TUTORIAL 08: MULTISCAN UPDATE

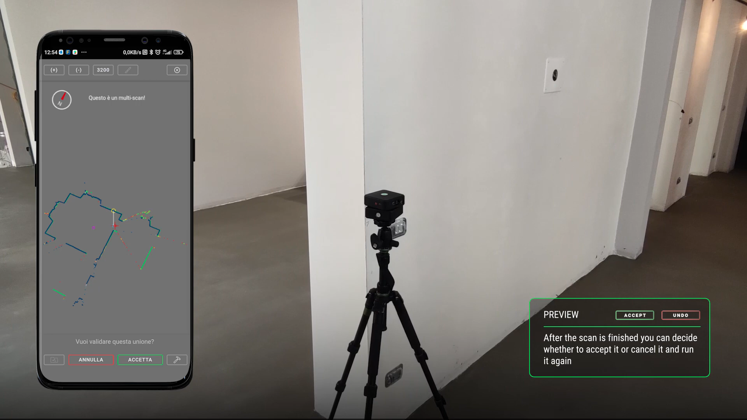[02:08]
If you choose to cancel it, you can repeat it by also moving the position with the device. If you accept it, you can continue with the detection path,
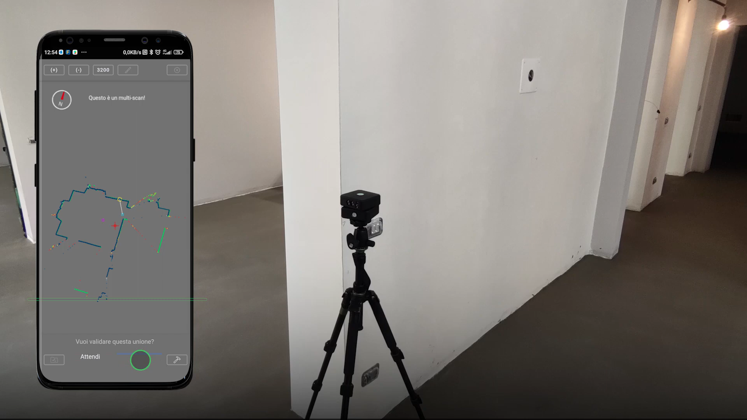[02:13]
using now the same anchor point taken previously.
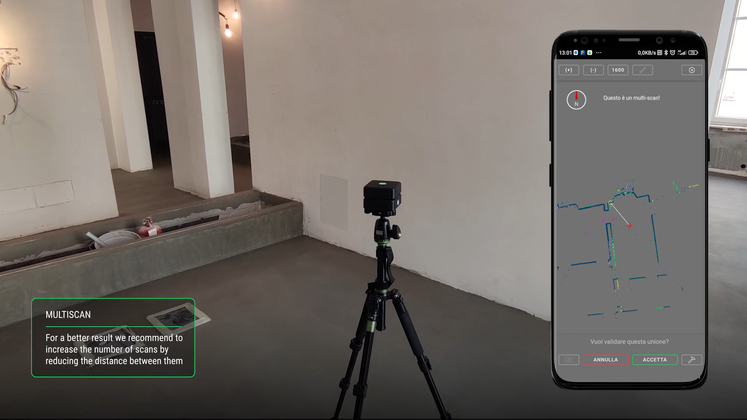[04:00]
Then click on Proceed to scan. You can now accept the scan and continue with the path of measurements by repeating the
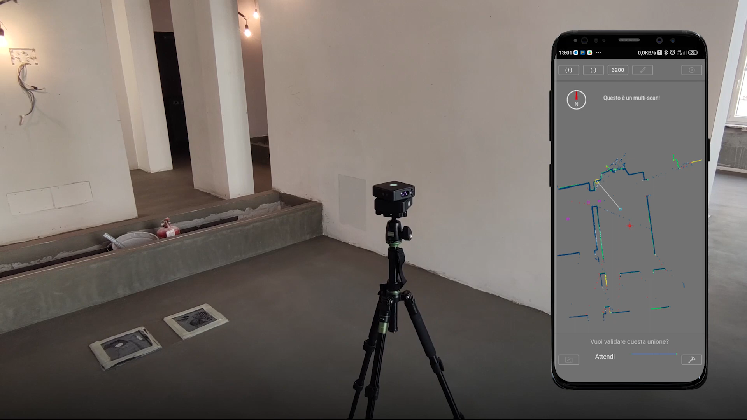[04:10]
same process just described for all the environments that need to be scanned.